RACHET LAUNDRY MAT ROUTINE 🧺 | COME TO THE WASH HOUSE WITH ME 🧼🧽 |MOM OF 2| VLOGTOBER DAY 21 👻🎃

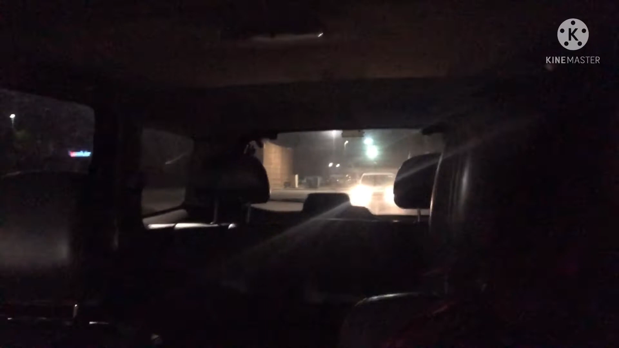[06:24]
behind me literally almost hit the hell up my car if they didn't send my brakes they would have got me